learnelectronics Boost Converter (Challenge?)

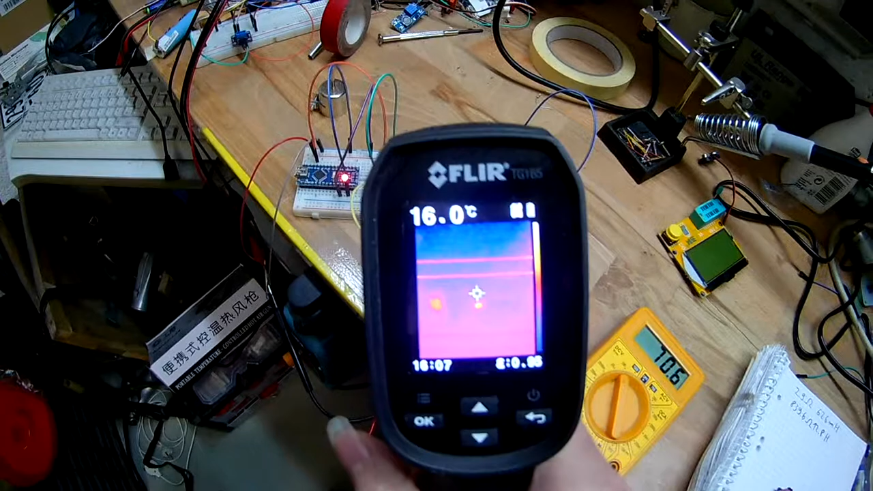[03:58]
On screen: spot 16.0°C
camera here that can show you so you see one part that's over here I don't know
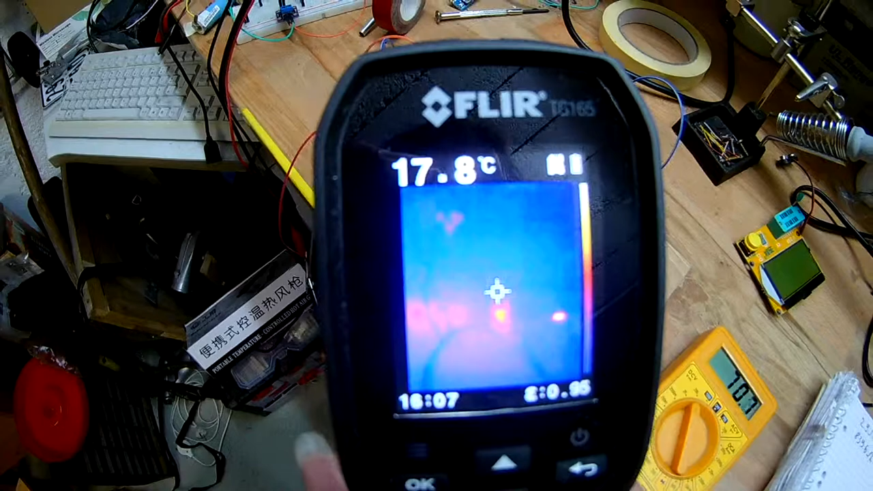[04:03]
On screen: spot 17.8°C
if you can even see that that is the transistor and my camera
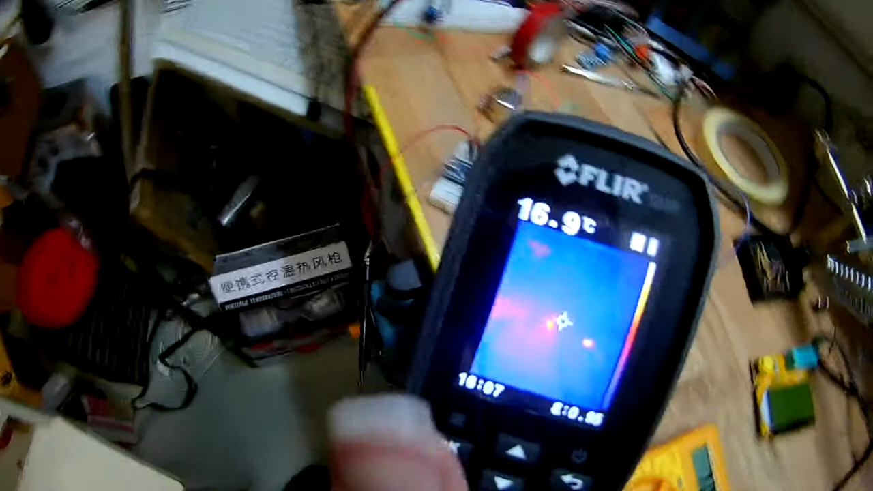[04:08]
On screen: spot 16.9°C
just yeah the transistor that gets moderately
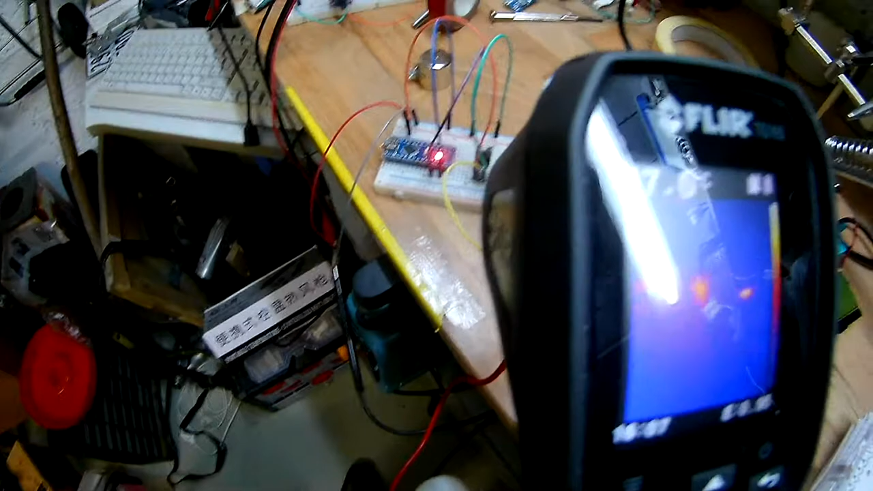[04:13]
hot I can't really measure it because the temperature measuring
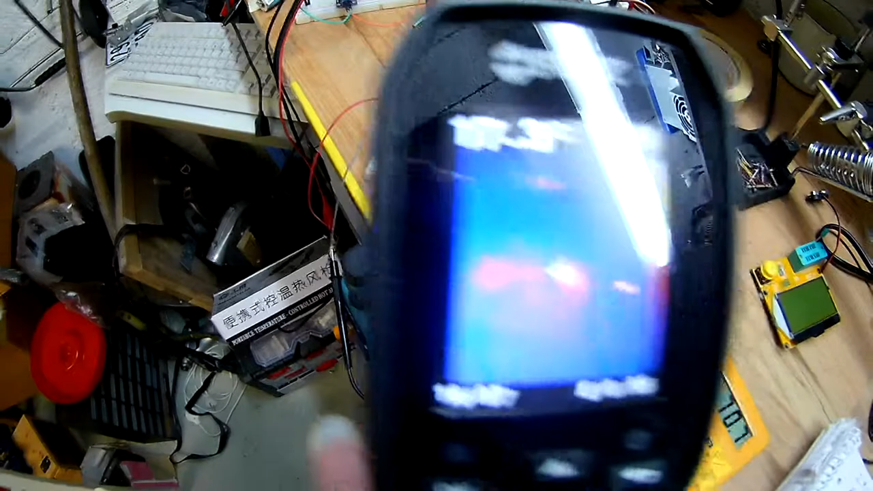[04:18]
thing is not aligned with the camera not properly
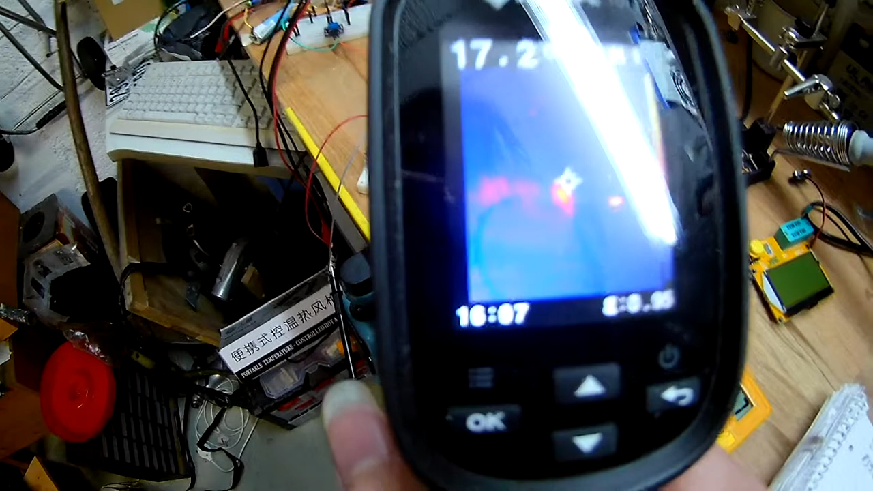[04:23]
at least so it's hard to measure small things and the the
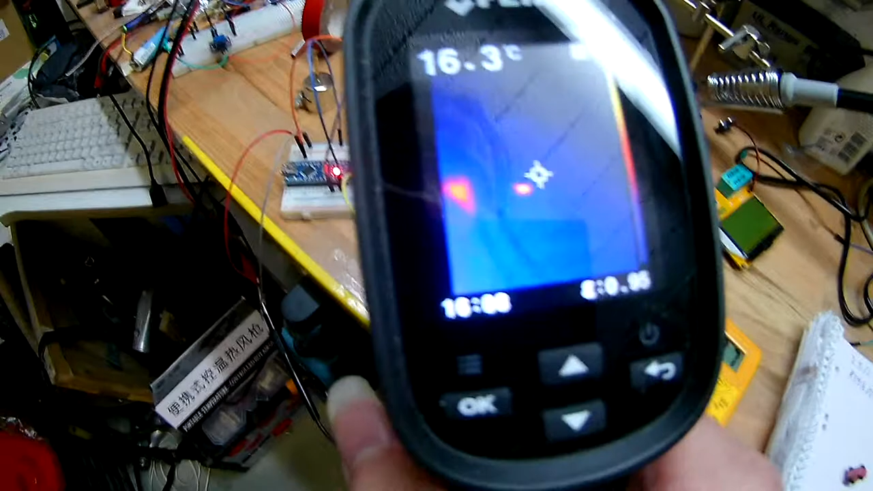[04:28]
On screen: spot 16.3°C
resistor is getting really hot you see this place
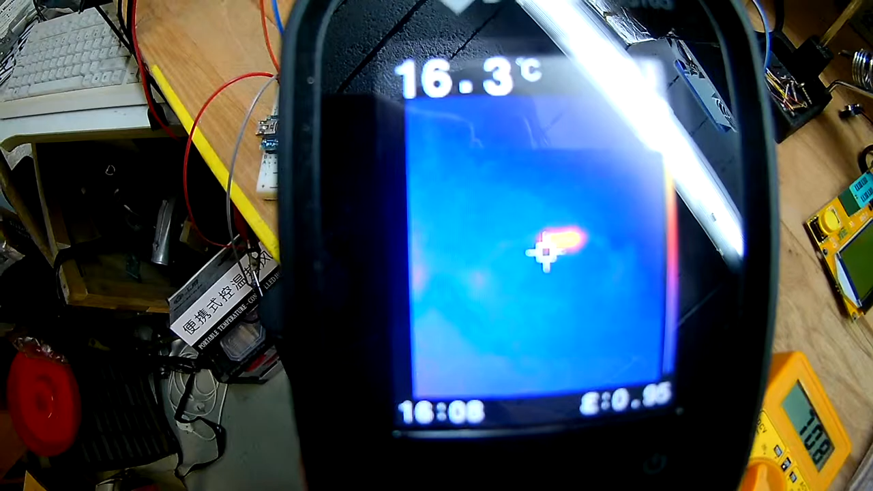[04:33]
On screen: spot 16.3°C
starting to flicker that means it's over 125 degrees C so